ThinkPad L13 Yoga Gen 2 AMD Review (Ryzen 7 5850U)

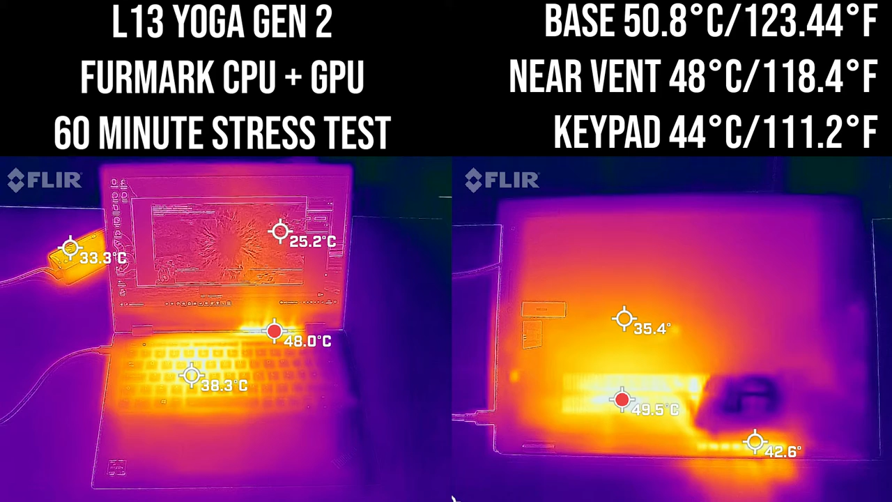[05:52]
This is probably because there's only air exhaust on the other side and only air intake on the one side. So whether it's two smaller fans or another air intake that might be helpful, we don't really know. Thermal-wise, this is the same workload that we use to test our battery life. So it's a 5 browser taps refreshing for 30 seconds each. Also, YouTube 1080p playing in the foreground. You can see that on the left-hand side, the keyboard does get a little bit hot still. Not excessively so like the last one. On the right-hand side, it's visibly cooler on the keyboard. What's really interesting is on the bottom cover, it tends to be about 35 degrees, so it's more manageable now, which is good.
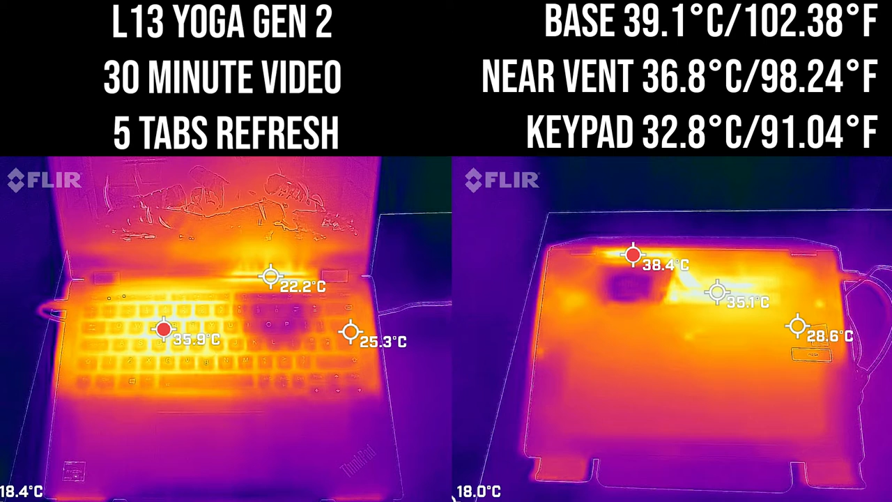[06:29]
Still couldn't help but think maybe additional air intake in a different position, not on the base cover, would have been helpful. Either that or two smaller fans, like they have on the Carbon, etc. When you use a laptop, however, as a tablet, this is where the area for concern is. Look on the right-hand side, you can see an area that's over 45 degrees. And keep in mind, this is medium workload, it's not the stress test. So you can see that, that's exhausting directly onto your hand if you hold it with your left hand. That's going to be very hot, going to get the hands very sweaty very quickly and not somewhere you want to put your hand. And also you can see that on the left-hand side, you can see where it's quite hot on the screen.
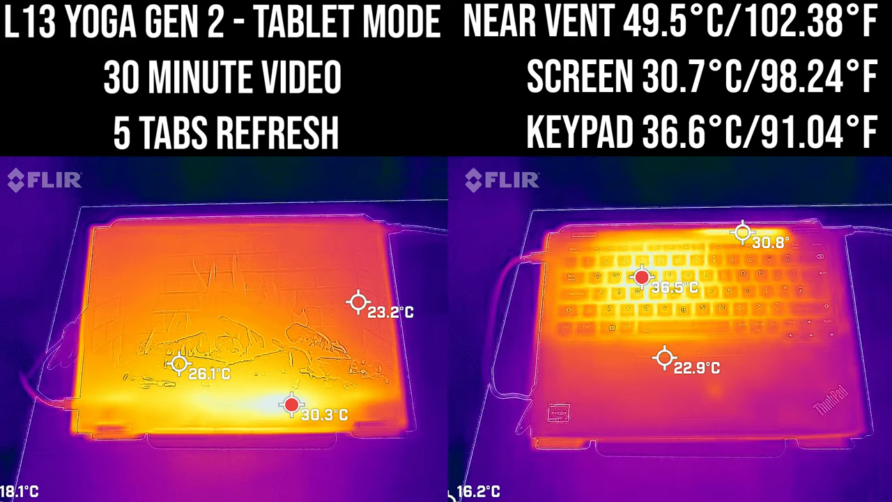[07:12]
That's just under 30 degrees, so it's less problematic. And now when we close the system, you can also see the keyboard and the exhaust. Exhaust is a little bit cooler, but we're filming from a different angle. On this laptop, upgradability is limited, so you can change the M2 and you can also change the Wi-Fi card.